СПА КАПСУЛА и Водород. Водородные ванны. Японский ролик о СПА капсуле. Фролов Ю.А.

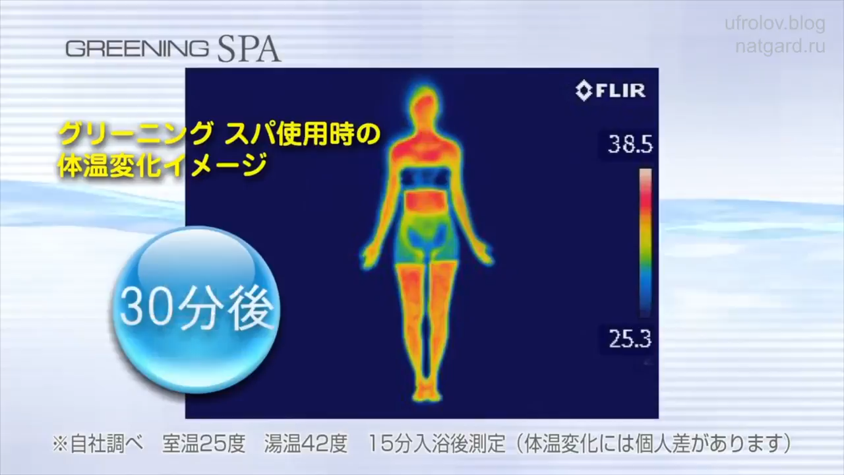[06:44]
что вода, обогащенная водородом, в отличие от обычной воды, намного лучше прогревает тело.